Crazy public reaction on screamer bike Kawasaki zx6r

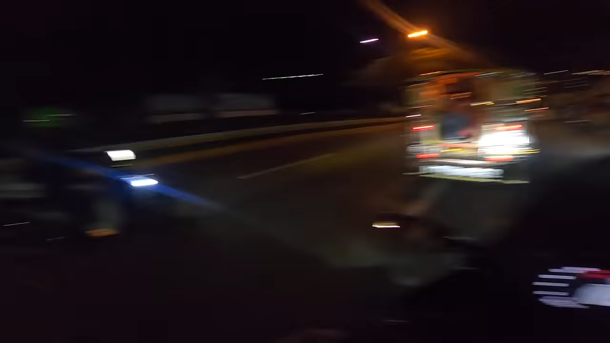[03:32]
Ito yung nakakainis dito sa Paranaque, lubak dito, nakakainis talaga. Woo!
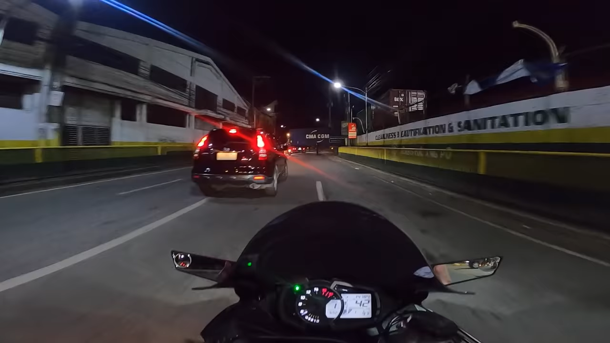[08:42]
Truck! Ay, Diyos ko Lord! Ay! Nakakatakot.